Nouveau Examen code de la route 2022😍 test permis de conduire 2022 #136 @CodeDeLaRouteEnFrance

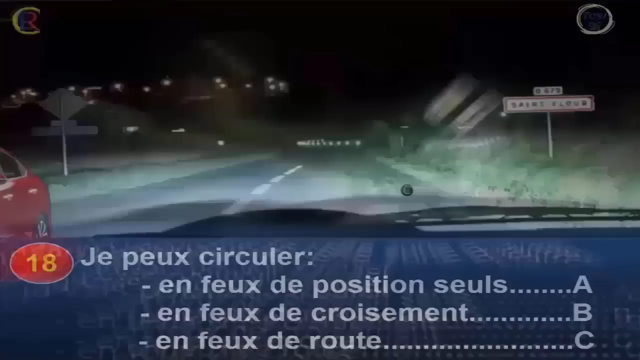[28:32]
Question numéro 18. Je peux circuler en feu de position seul, réponse A. En feu de croisement, réponse B. En feu de route, réponse C.